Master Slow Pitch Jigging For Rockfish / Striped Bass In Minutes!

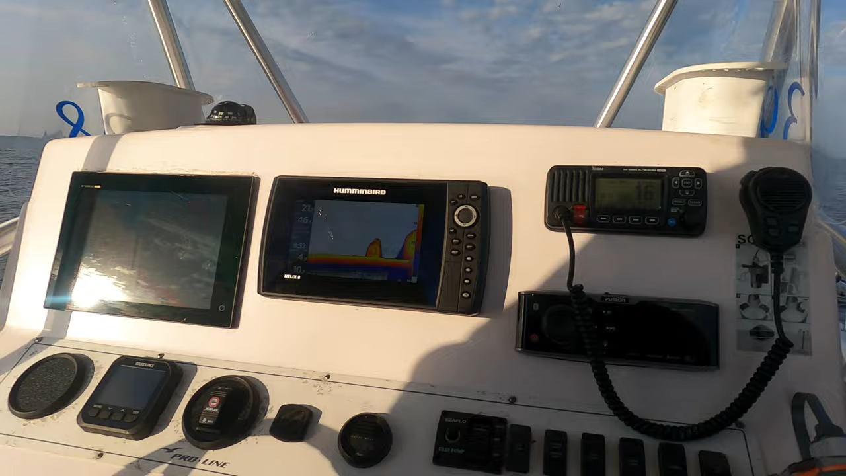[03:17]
the main part or the essential part of this operation in catching fish is A, locating the fish and then B,
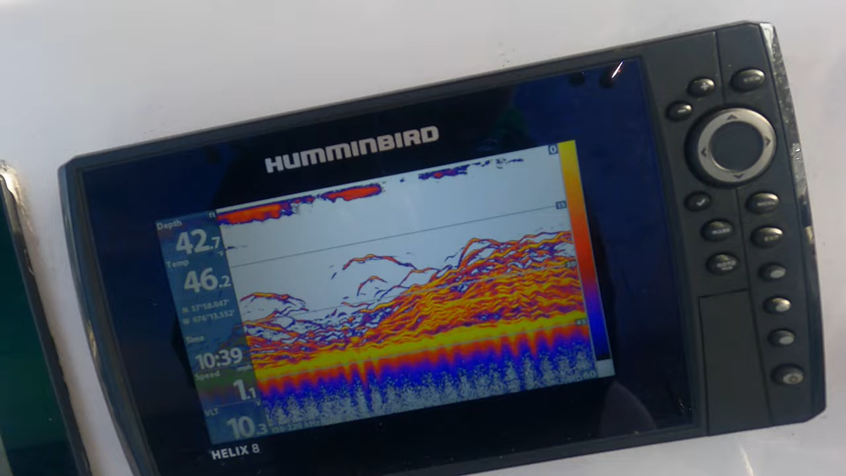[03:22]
presenting your bait in that strike zone so that the fish is likely to eat it.